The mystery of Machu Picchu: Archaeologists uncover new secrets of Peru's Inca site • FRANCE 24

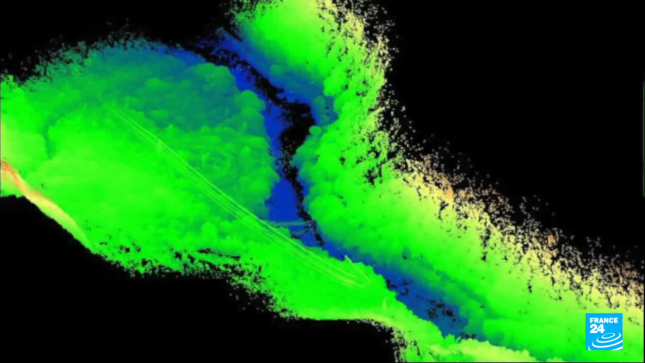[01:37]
The Lidar drone uses sensors to produce 3D models of the site uncovering what could not be seen by the naked eye.